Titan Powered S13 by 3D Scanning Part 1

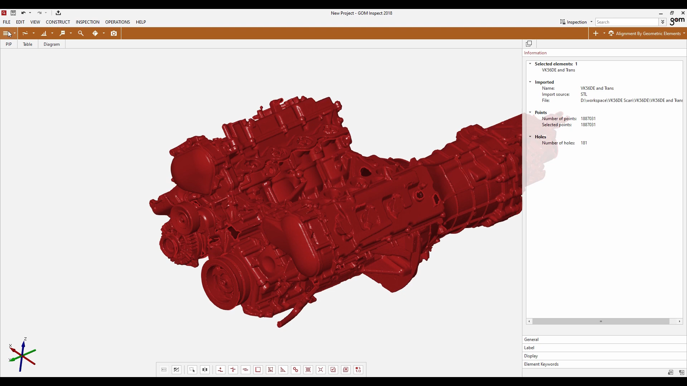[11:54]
The program wasn't able to automatically align all the scans together, so I had to use a three-point alignment to help it out, which actually worked out very well.
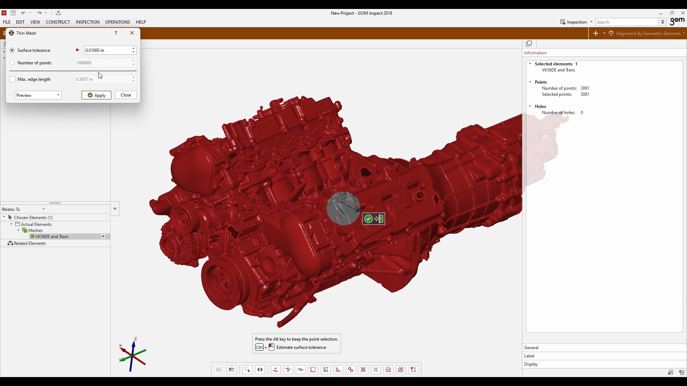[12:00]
I ended up with a very nice model. And what I'm doing here is that I'm thinning or decimating the mesh to a surface tolerance of 10 thou in order to reduce a poly count from almost 1.9 million points to under 500,000.
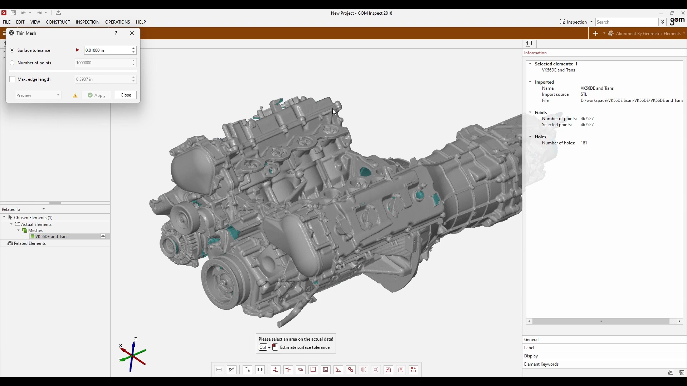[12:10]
This greatly reduces the file size with minimal detail loss. So here is the final mesh.
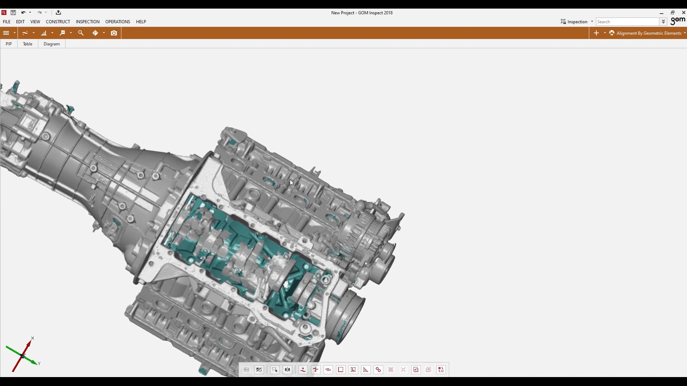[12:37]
It actually got decent data there, as this is typically a struggle point in general. With brightness adjustments, I was able to bring both dark and shiny surfaces in as well.
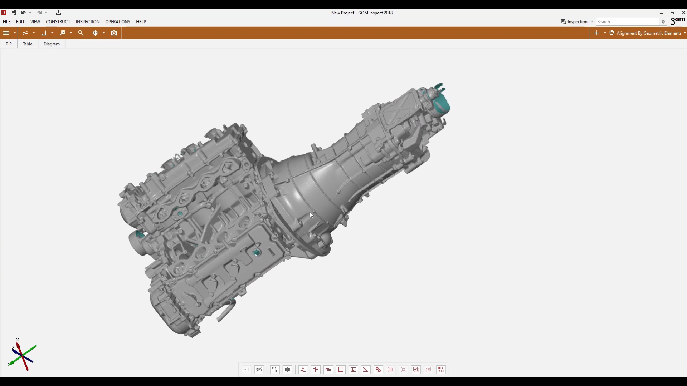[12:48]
One other trouble spot was the driveshaft collar got some overlapped and offset data.
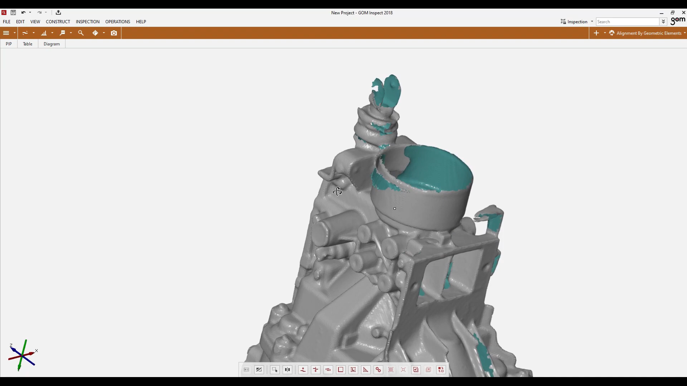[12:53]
This is probably due to a scan floating in space with poor alignment. Slowing down while scanning this technical area probably would have helped.
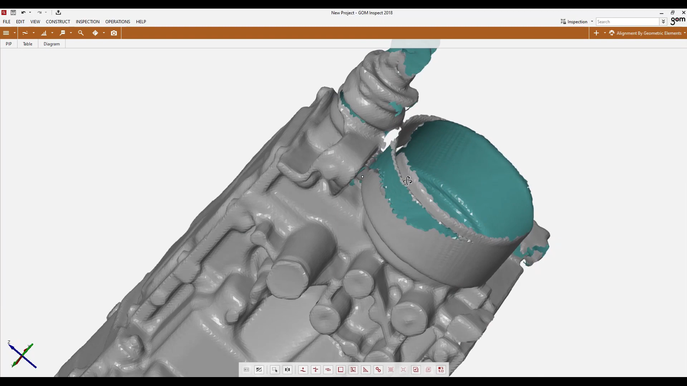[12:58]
And you can also see that the bolt holes for the transmission mount and engine mounts kind of filled themselves in, but you can kind of see a relief where they were.